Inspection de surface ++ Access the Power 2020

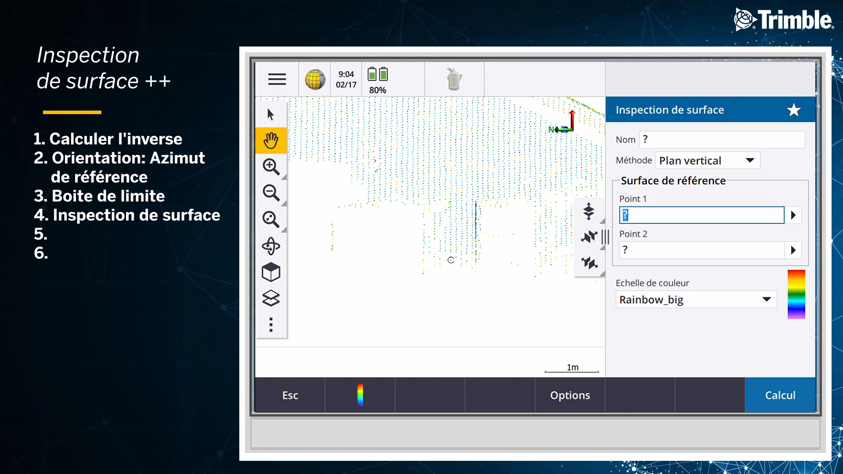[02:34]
Donc, je vais encore sélectionner les deux points que j'ai pris pour orienter mes façades. Je clique sur un point, zoom sur l'autre côté de la façade et sélectionne un autre point.
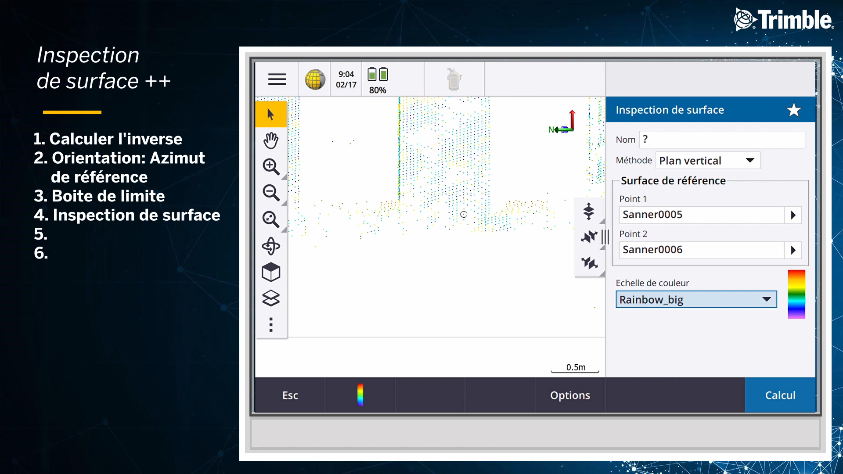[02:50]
Je vais commencer par faire une première inspection.
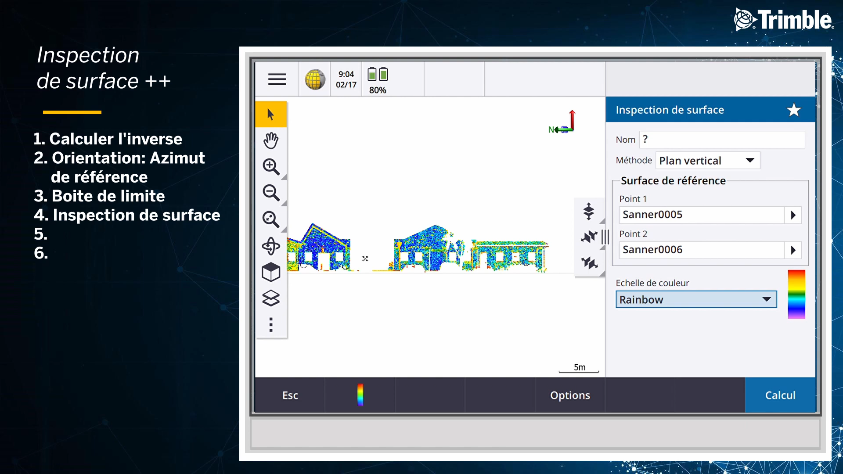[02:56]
C'est une des échelles qui m'a été donnée avec Trimble Access pour faire une première analyse de mes déformations.
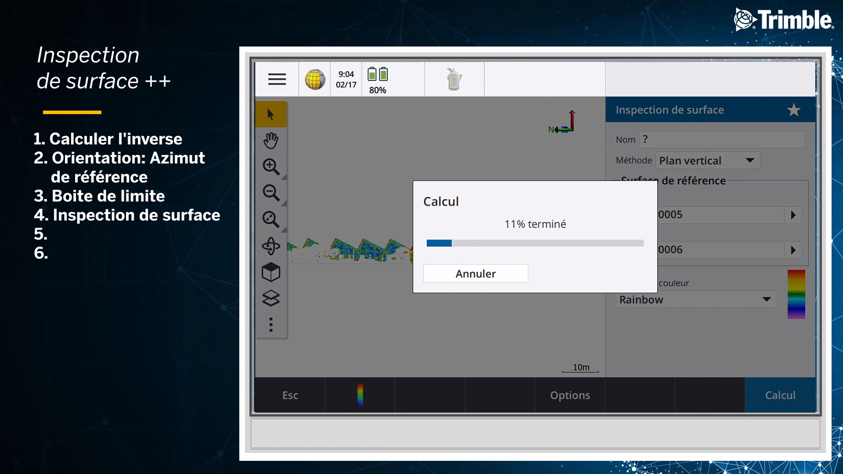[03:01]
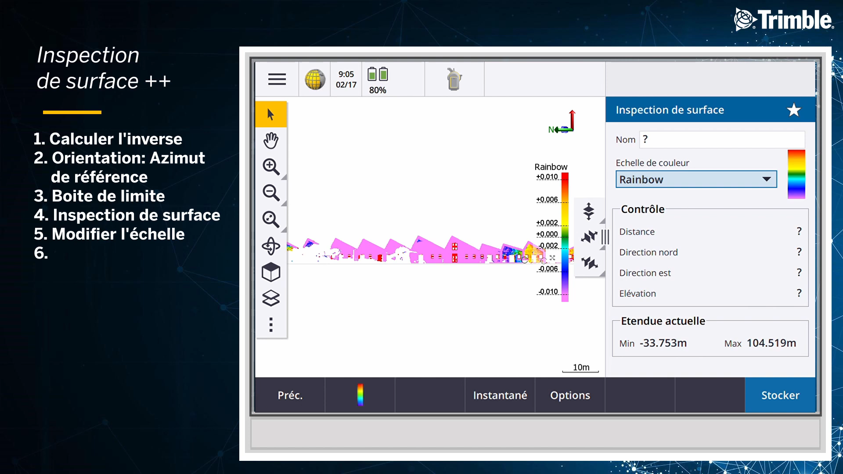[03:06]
Cela me permet de voir que de nombreuses valeurs sont en dehors de l'échelle. Ce que je vais faire, je vais questionner le nuage de points pour revoir les valeurs. Nous avons moins 25 mm de différence, moins 23 mm, moins 28.
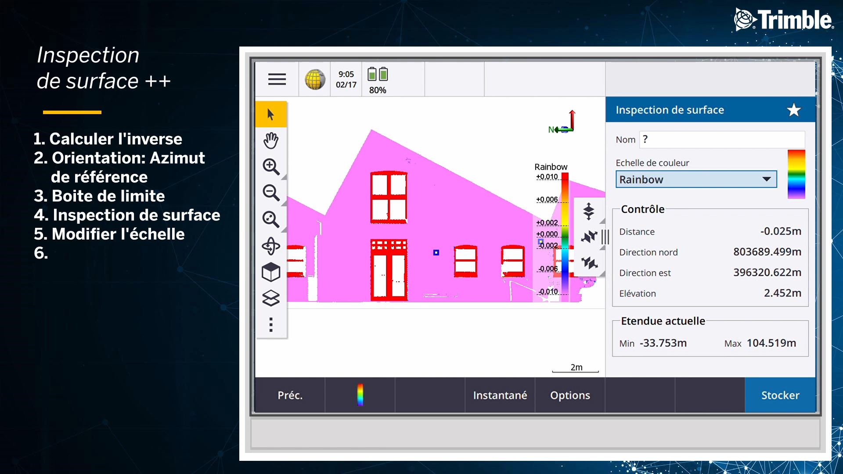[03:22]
Maintenant que je sais que mes valeurs sont autour de moins 30,
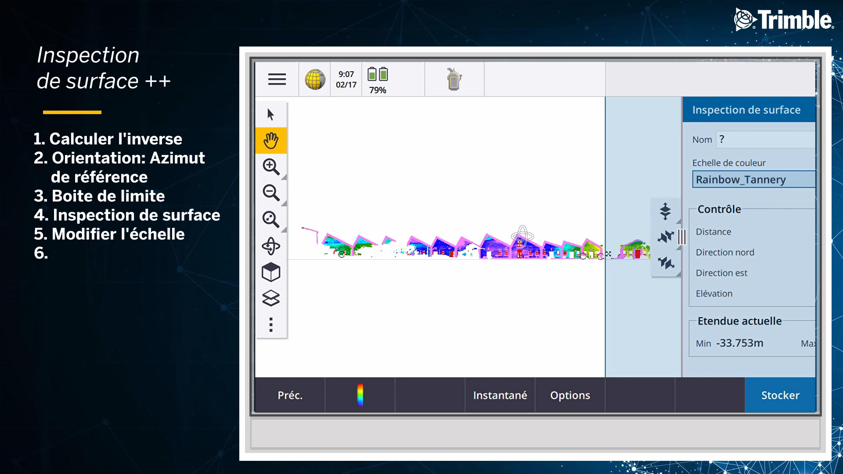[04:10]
Il va me falloir prendre plusieurs impressions d'écran. Donc maintenant, je zoom sur ma façade pour remplir l'écran.
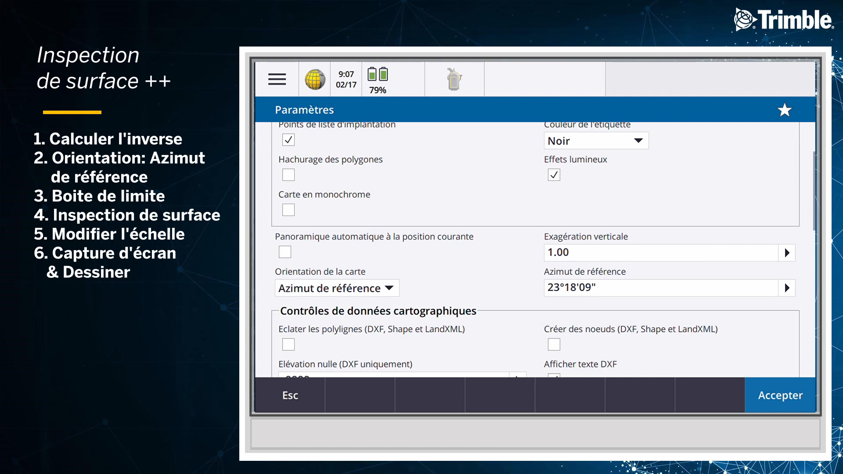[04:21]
Comme on peut voir, la densité de points sur cette façade est un petit peu limitée.
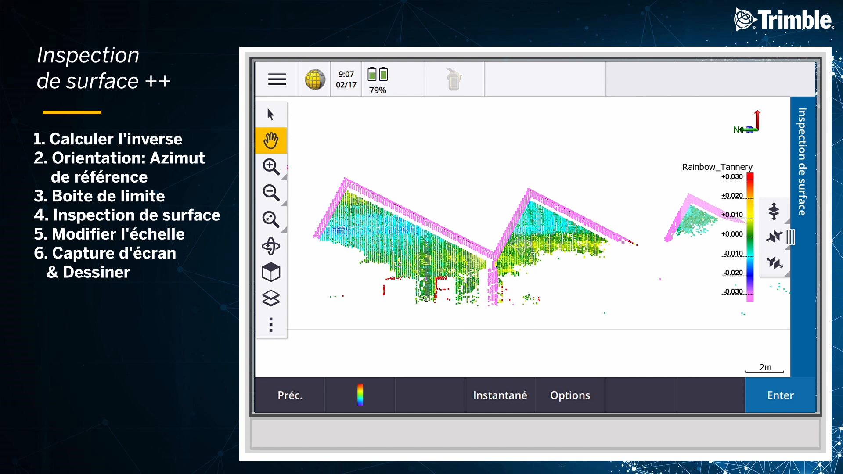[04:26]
Je vais changer la taille de mes points. Voilà, cela est mieux.
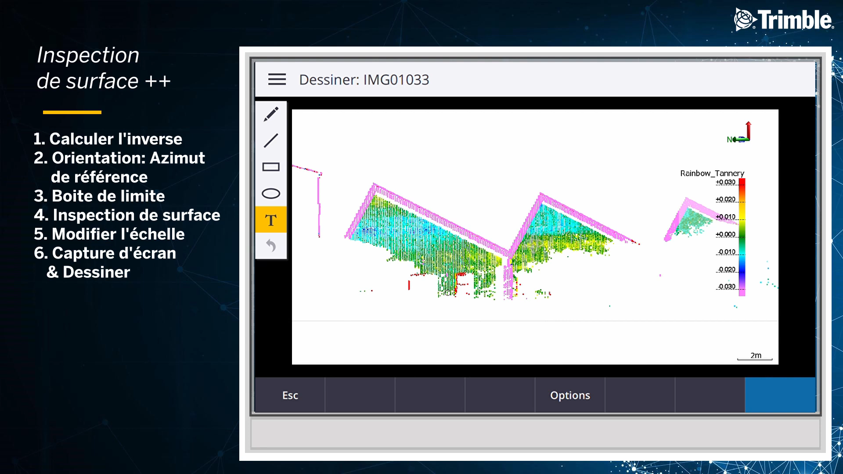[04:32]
Maintenant, je peux prendre une impression d'écran. Je peux dessiner sur les gages.
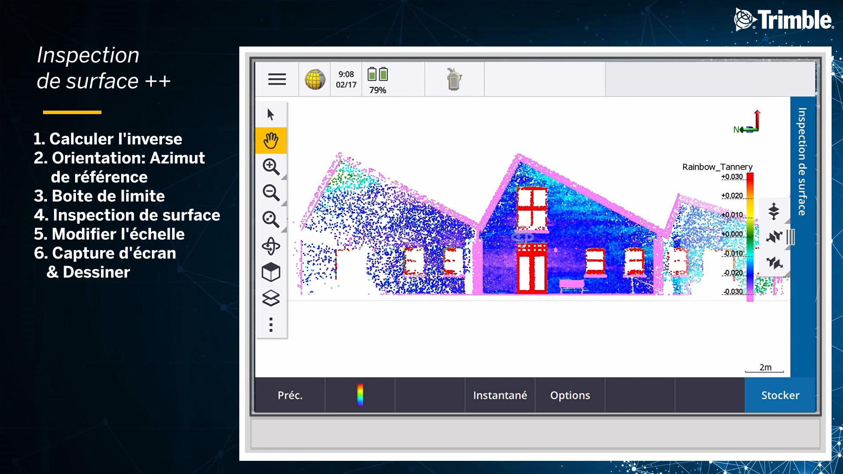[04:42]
Maintenant, je peux prendre une autre impression d'écran.
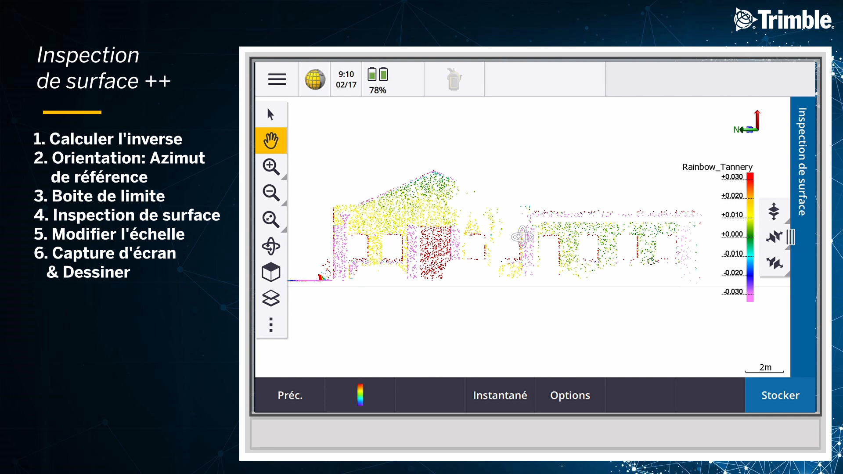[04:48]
Et voilà, le tour est joué. Maintenant, je peux voir en 3D mes façades inspectées.